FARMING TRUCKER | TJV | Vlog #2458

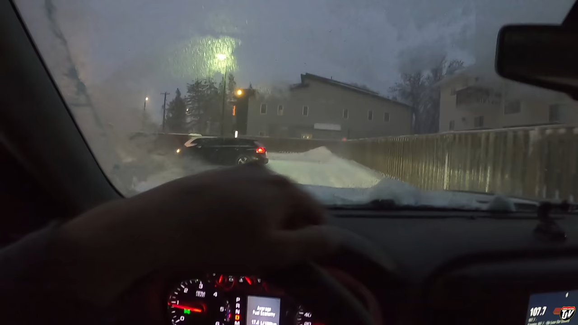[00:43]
wonderful i left a little later than usual today i've been waiting out the storm waiting for the sun to come up for better visibility for the winds to die down seems like a lot of other people are doing the same the timmy's drive through is empty how strange